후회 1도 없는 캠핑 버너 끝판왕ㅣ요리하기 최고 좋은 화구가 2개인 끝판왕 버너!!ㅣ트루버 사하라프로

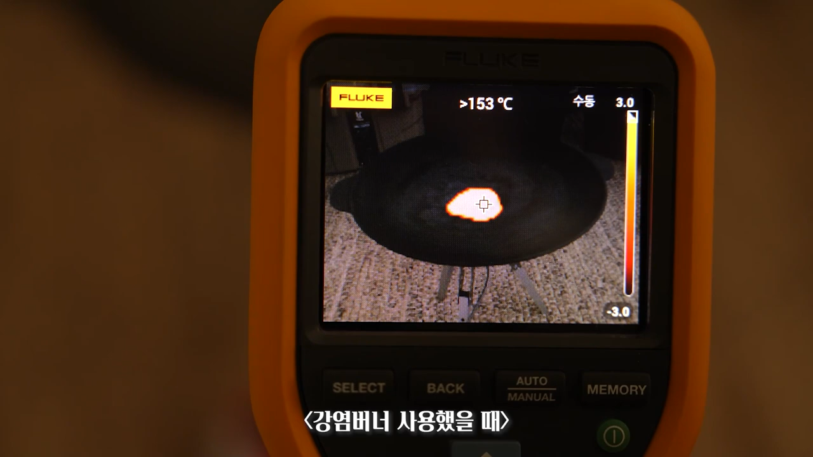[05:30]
가운데 부분만 타고 고기도 일자로 쭉 놓으면 가운데에만 타요 그렇죠?
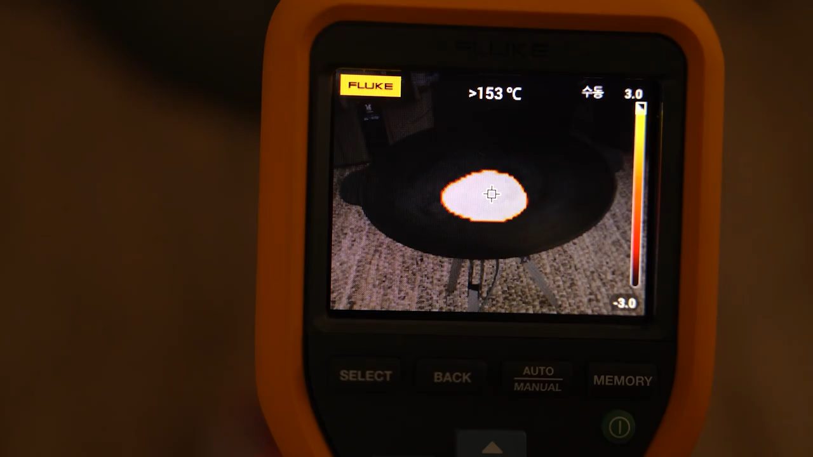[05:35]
그런 경우가 좀 있어요 그래서 고기를 왔다 갔다 하면서 그렇게 좀 조절을 하면서 잘 구워야지 운전하는 그런 상황이 벌어지는데 아주 그냥 신경 써서 잘 구워야 됩니다 그렇죠?